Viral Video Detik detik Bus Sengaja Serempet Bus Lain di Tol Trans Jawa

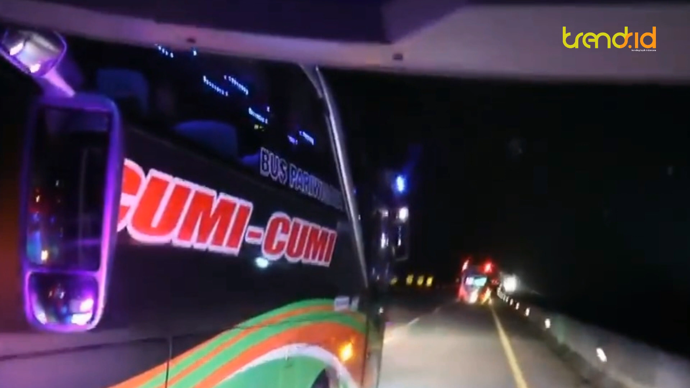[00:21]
Halo Trasnatic Rekaman video detik-detik menegangkan bus memotong jalur kendaraan lain viral di media sosial Video tersebut